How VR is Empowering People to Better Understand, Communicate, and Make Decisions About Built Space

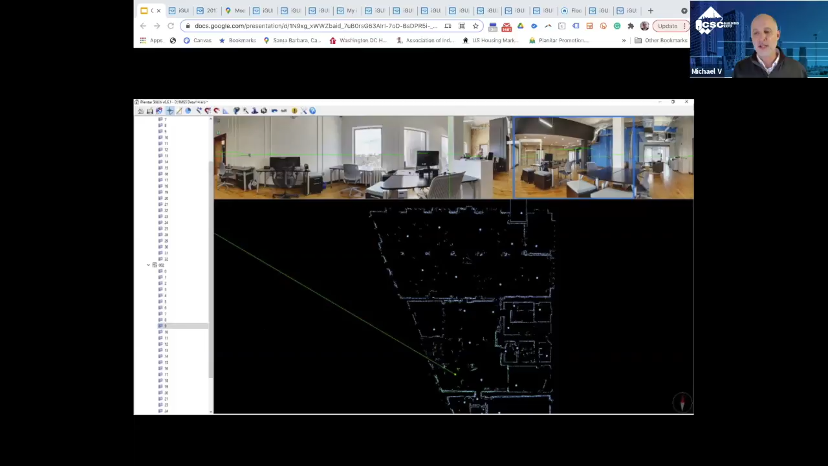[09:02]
what that allows is our drafting team to now exactly see what they're drafting, verify if they're drafting in a wall, a pillar, or if it's a bookshelf and that they don't need to draw it in. And this is what's enabling our drafting team to put
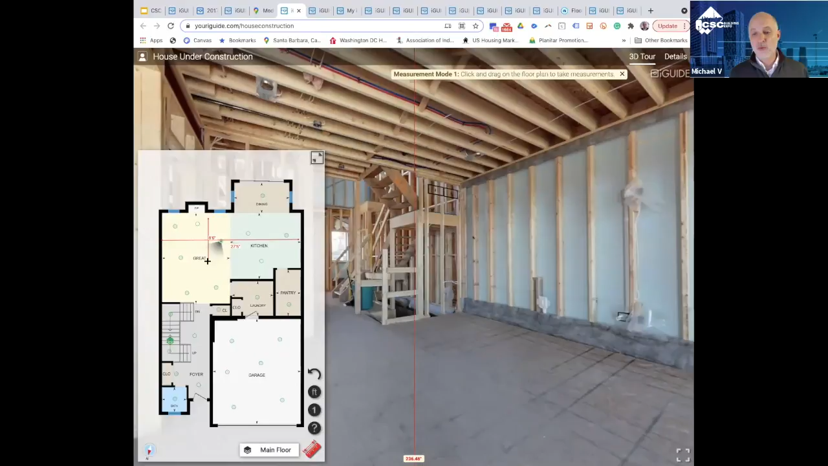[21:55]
You can measure diagonals and understand really what it is that you need to grab from that.
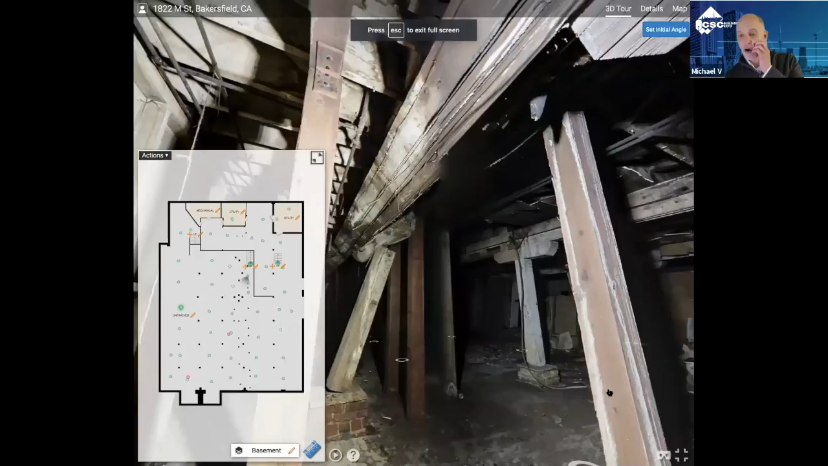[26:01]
but what had happened is when you went into the space and you can see here how the whole beam here is just rolled right over in terms of that space, you wouldn't find me going in here. I think they went in and they temporarily shored it so that they could go in there and document the space. They said to actually do the full documentation of it,
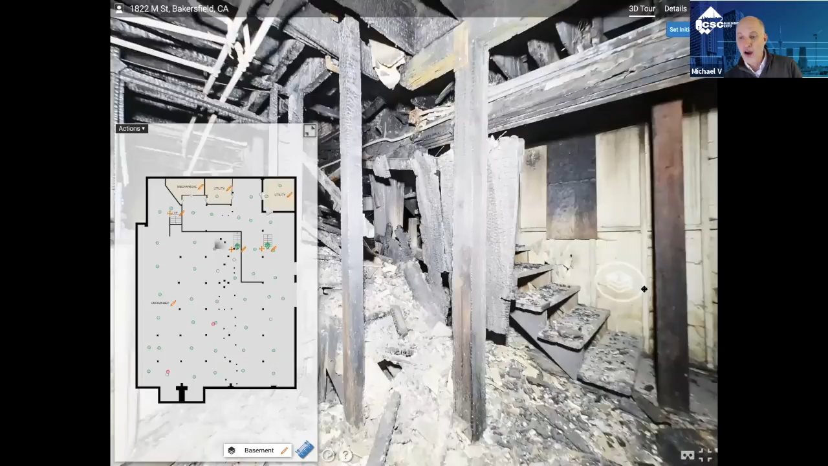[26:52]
but he's able to go in there and find the point origin of fire. You know, really show how the damage throughout the building, and you can see the beams here holding up this beams, this is an over 100 year old building or around 100 year old building, how that's all just turned on its side. And what he was able to do is to get, you know, the appropriate amount of pre-law stating condition and document that for the building owner, because there was a challenge with what the insurance company was saying.
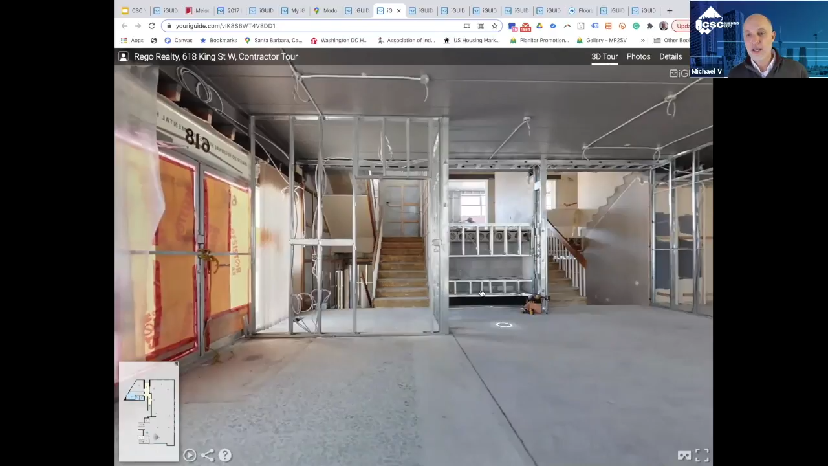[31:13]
And then, lastly, he was able to document the final product.